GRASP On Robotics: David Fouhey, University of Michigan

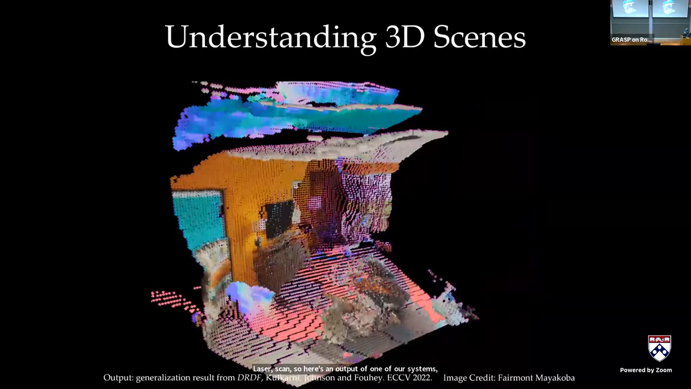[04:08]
This has not been trained on the output and the video quality is a little low, but you'll be able to see that it's able to get a 3D reconstruction.
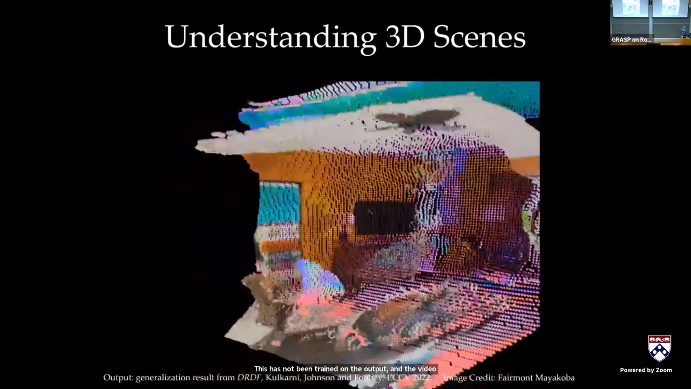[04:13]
And the system has been trained on not on hotel rooms, but rather sort of indoor scenes of people's houses.
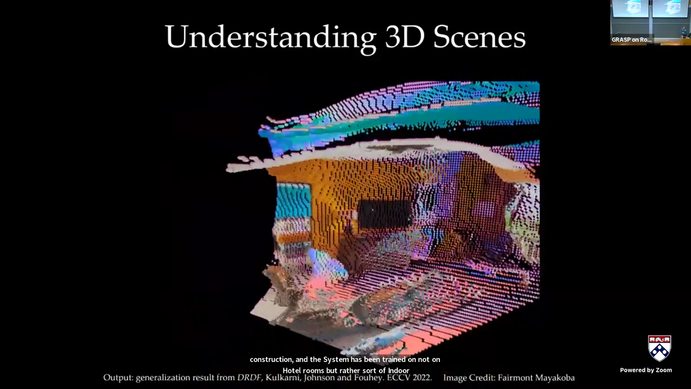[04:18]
And you can get a reconstruction that looks relatively reasonable, and there's sort of point clouds for the chairs, and there's like a floor behind the chairs as well.
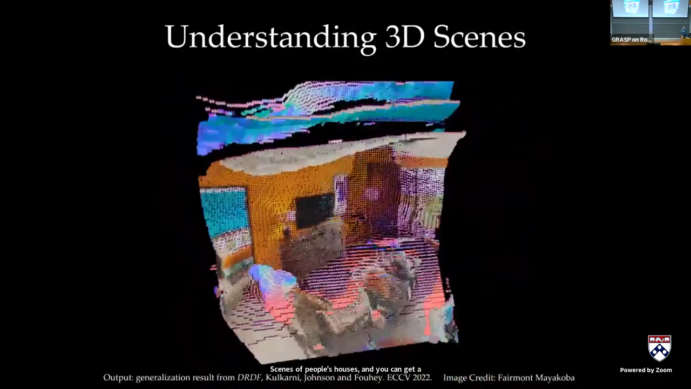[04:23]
The other thing that I'm interested in, and you can imagine that a sensor like that,
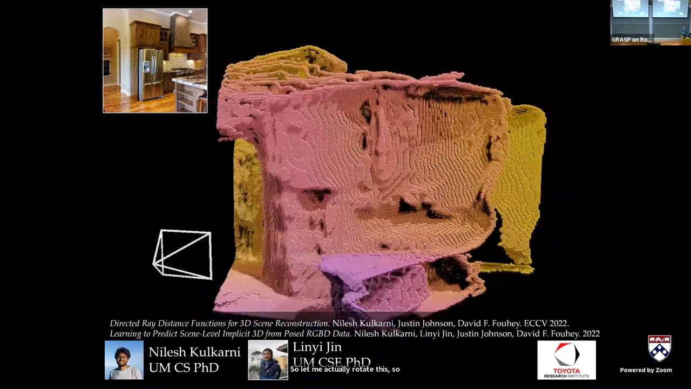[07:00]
And it's doing this from a single RGB image that it's never seen before. So let me actually rotate this. So here it should start rotating. And you're getting a reconstruction that looks a bit like this. And so, you know, there's some extra points floating around. Some of the stuff in the far background is a little creative, but it's able to get the gist of the scene quite nicely. And we'd like to be able to do this from a single image. And you can imagine this would be a useful ability for lots of autonomous agents. So I've been working on 3D reconstruction for a very long time.
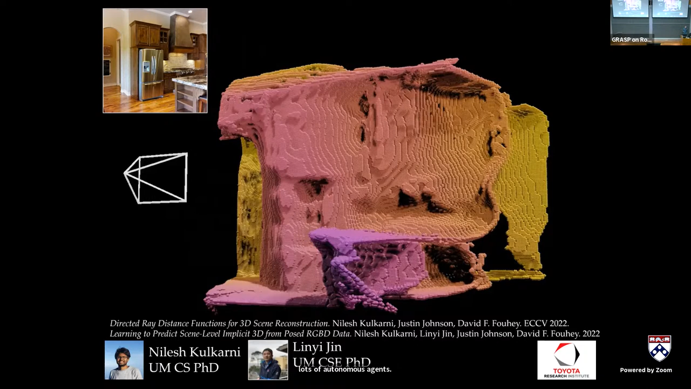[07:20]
And the first thing that people tended to do was you would build things with voxels and meshes. And if you play with these, you know that they fit in very nicely to deep nets.
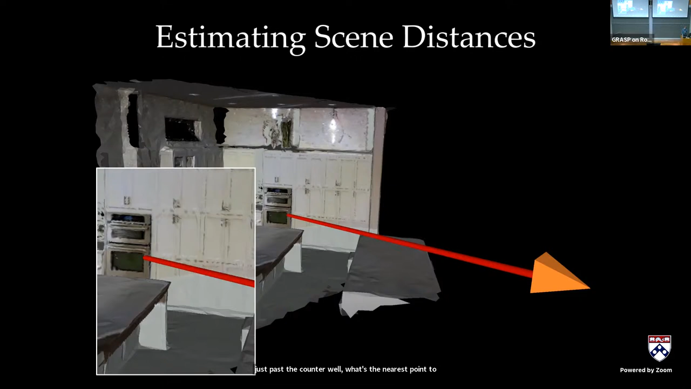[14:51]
Let's look over here, and this is going to have a bit of a lag. You have ray is going just past the counter. Well, what's the nearest point to the ray when it's going past the counter? Huh, Actually, it's on the counter. It's actually not on the oven. And in fact, if I do the nearest neighbor to the array all throughout the scene, it's all over the place. And this nearest neighbor is what defines the distance to the nearest surface. And so you have, as the array goes over the counter, essentially the network has to focus very hard on the counter. As it goes near the other counter, it has to focus on that.
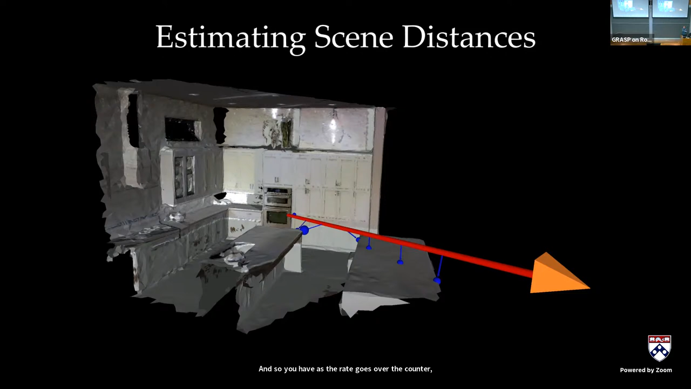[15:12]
As it gets to the oven, it can finally focus on the oven. And if you actually look at this image in 3D, in 2D, and you reproject it, all of a sudden your network has to look everywhere. And this is the minimum it has to look. And so using scene distances forces the pixels feature to reason over large parts of the image, which is very tricky.
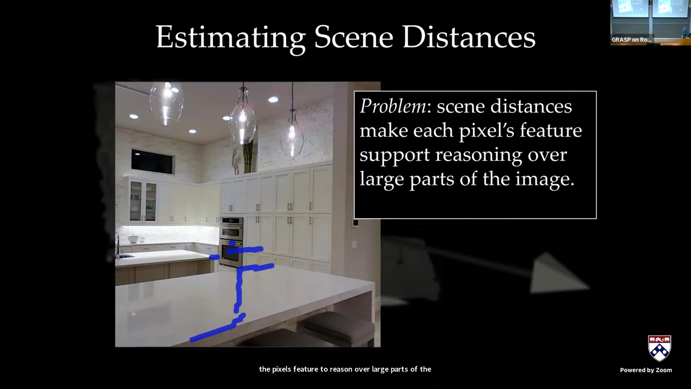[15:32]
So we have one trick, which is that basically you have we called it array distance. I now know in graphics, this is called a projected distance function. And the key is that you basically forget about the rest of the scene. You say, okay, if you are the array, all you have to worry about is intersections of the array and the scene. And the key thing here is that all the intersections will project to the pixel.
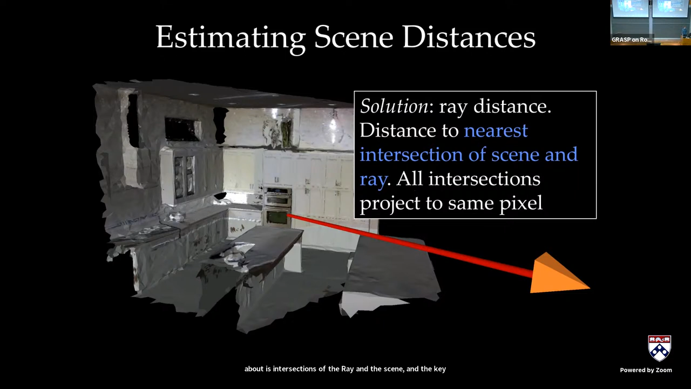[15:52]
So if you're the deep network, all you have to focus is on this single yellow dot that intersects the oven. It's, you don't have to worry about anything else. This makes your life a lot harder, a lot easier. And so the networks learn a lot better. And this is one very, this is one generalizable thing that we learned from this project. And this consistently makes the networks work better.
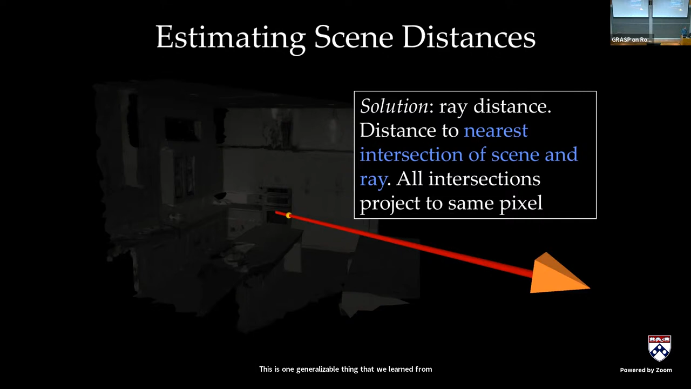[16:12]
So the other thing we learned is that when we ask the networks to predict things, we can often ask them to do things that are kind of nonsensical if we're not very careful.
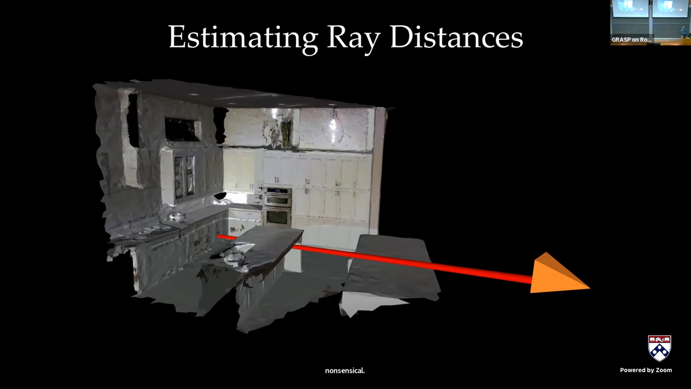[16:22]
And I'm going to illustrate this by sort of talking about array distance and talking about what we expect the networks to do. So here the array goes through the counter. And I'll just show you this as a diagram from above. And the idea behind this array distancing is you can actually just think about this as a one-dimensional problem. So rather than focusing on a 3D problem, you're focusing on the array along a single one dimension.
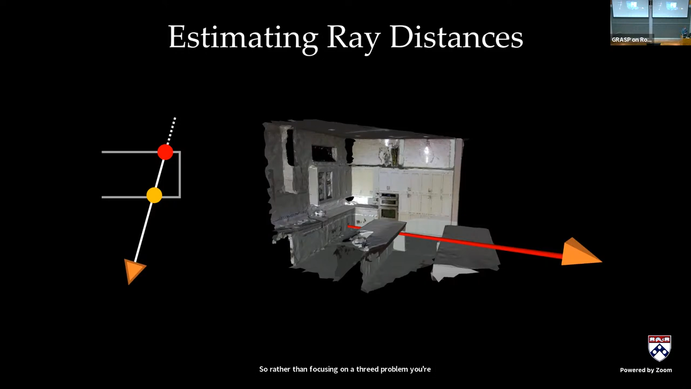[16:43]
And we can just basically ignore the rest of the scene. We're just living in 1D land. And suppose the counter is at 3 meters and 4 meters. We'll come back to that in a second.